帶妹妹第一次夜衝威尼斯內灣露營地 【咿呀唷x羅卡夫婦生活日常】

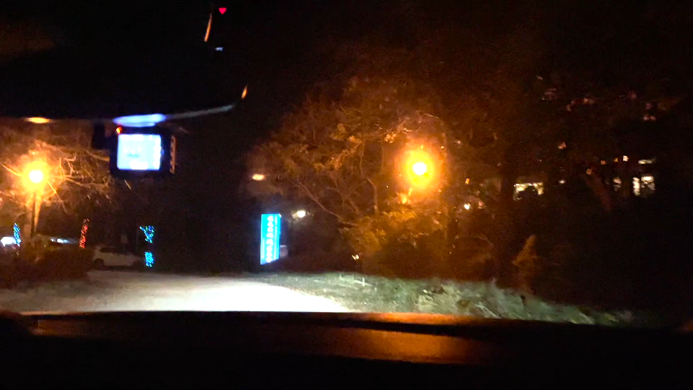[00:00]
到了到了威尼斯內灣溫泉會館